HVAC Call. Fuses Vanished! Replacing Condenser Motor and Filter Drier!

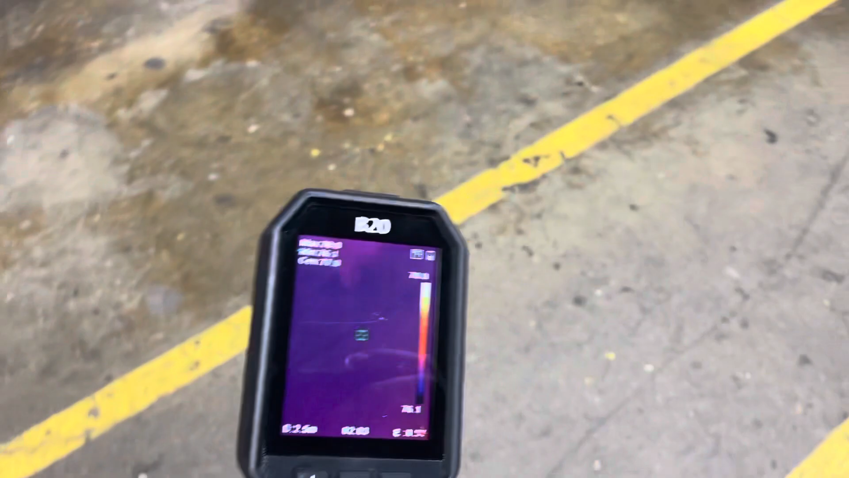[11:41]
Got the B20 by HIK Micro.
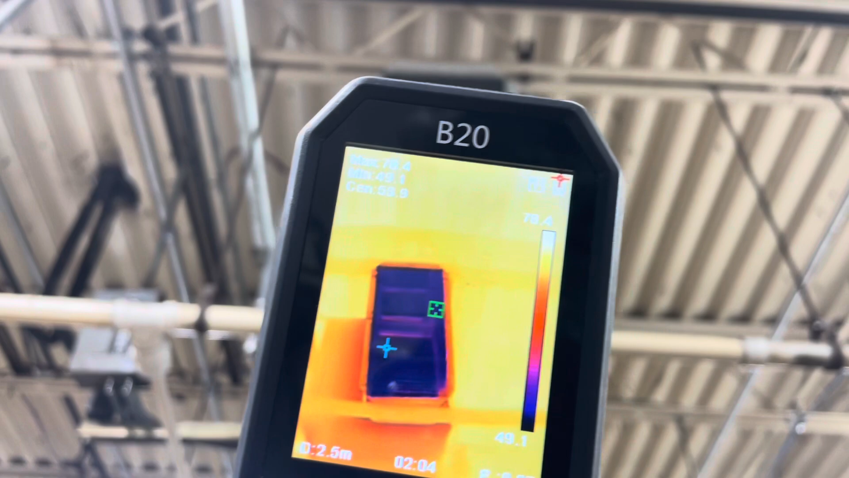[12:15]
So, this one's putting out 49 degree air. This one's putting out
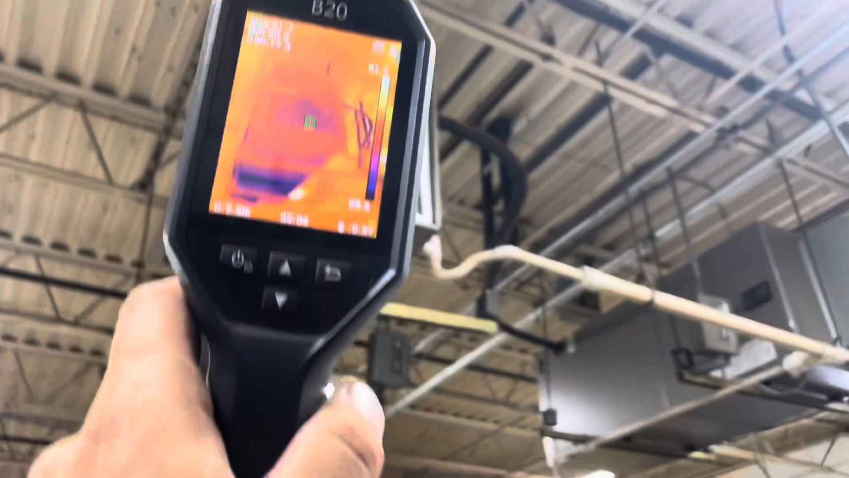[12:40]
So right in the center we're at 75 degrees.
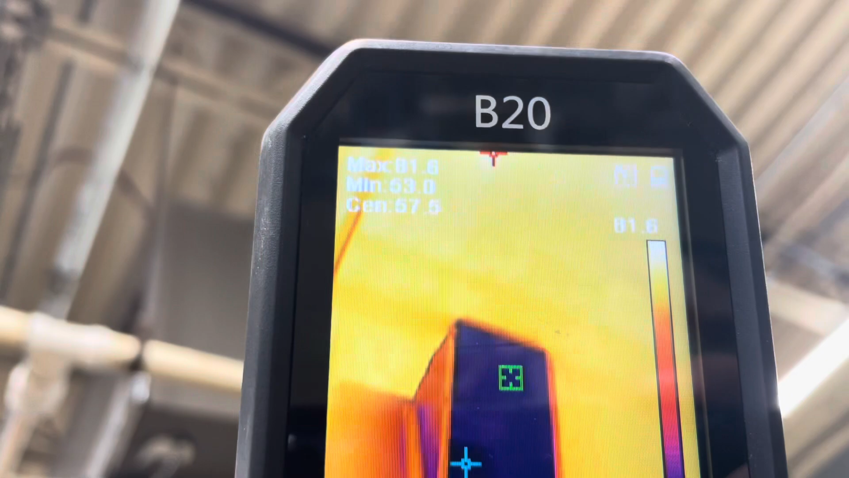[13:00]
Right in the center here we're looking at Yeah, so like 53 degrees.